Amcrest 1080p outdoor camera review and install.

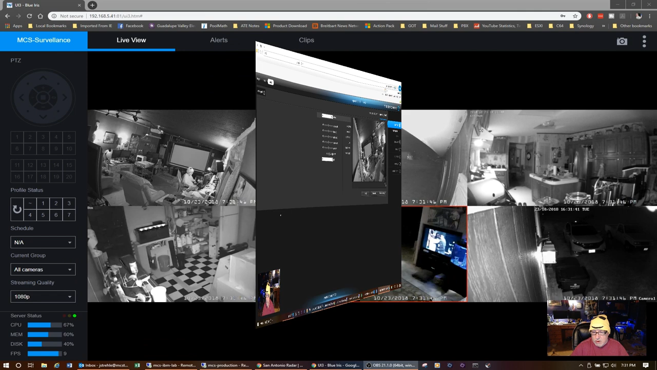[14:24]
all right so here's my blue iris view so i've got six total cameras on there now you just saw
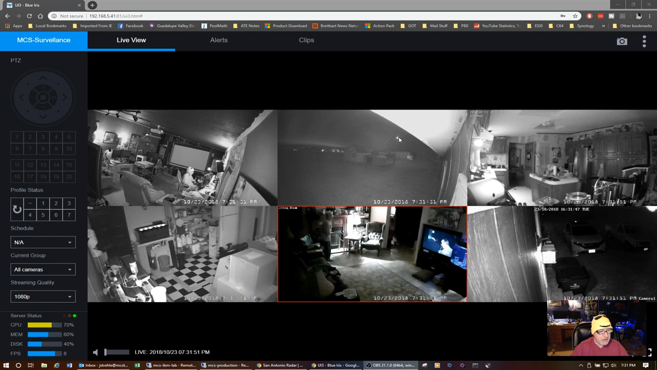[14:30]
ufo fly across so the beauty of blue iris i'm again i'm not going to go into blue iris the configuration or anything i'm just going to show you how this is all working and pardon me this camera is not tilted properly but if i were to click on the the camera you can see that's a shot of my studio my office
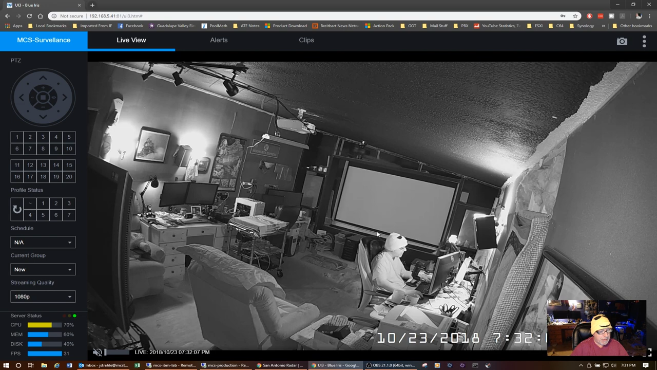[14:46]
and it's real simple i can zoom in uh
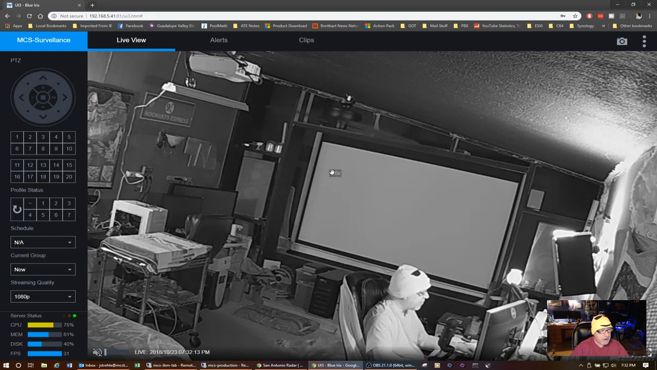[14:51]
so this will give you an idea of as to the picture quality
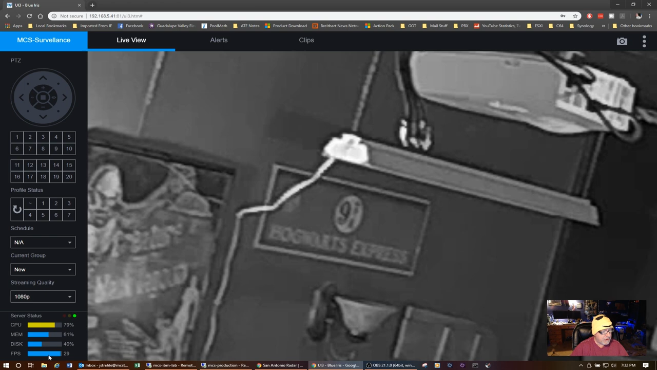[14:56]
and you'll see it's running at about 30 frames per second picture quality is not that great zoomed in but you can
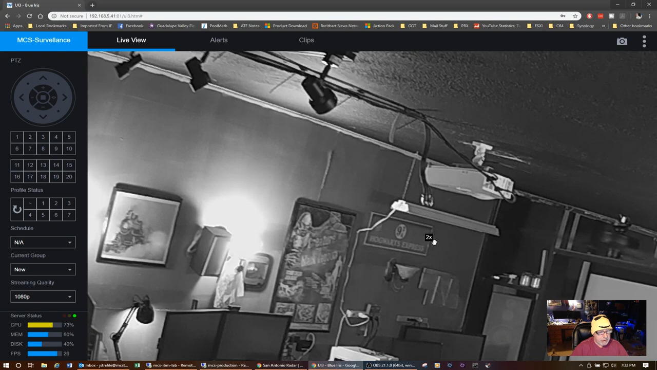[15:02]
still make things out so and the beauty is you can zoom anywhere on the picture that you need to you can grab it and pull it around um if i wanted
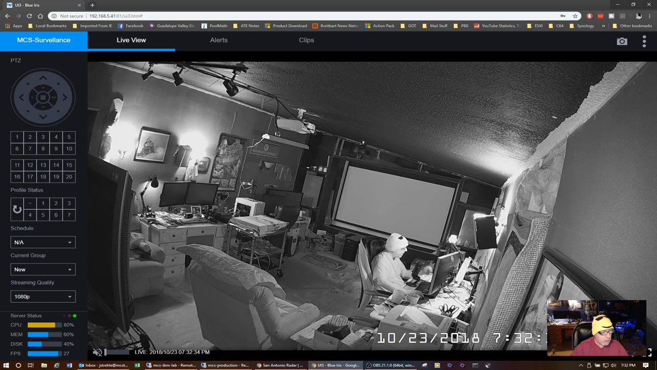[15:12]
to zoom in my desktop i could zoom in pull it around so again not the greatest picture quality when zoomed in but as you can see it's even picking up the paint marks on the wall and uh the transition here between the black ceiling and white where the uh trim is going to go uh you know you can see pretty decent detail i'm going to zoom back out and this is the same camera with an outdoor view a nighttime view and so there is my neighbor's shed here's my two
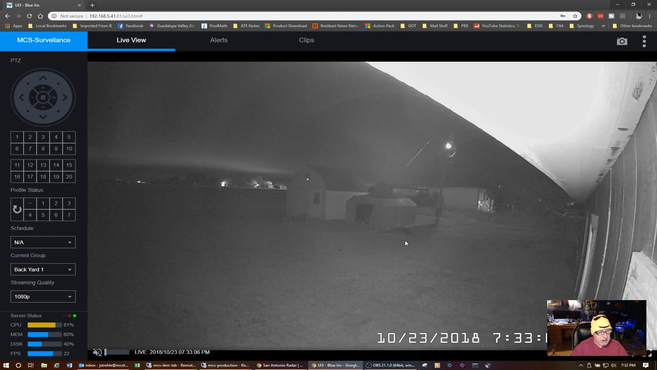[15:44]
sheds my big one my little one uh our electrical pole uh you can see down the side of the house and into the backyard and if i
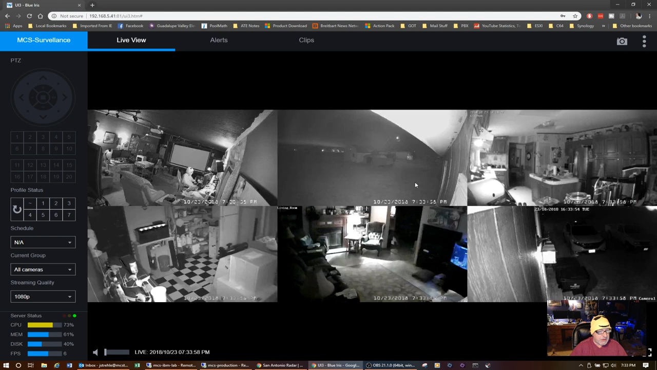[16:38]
uh the amcrest cameras are both i'm running them full bore at 30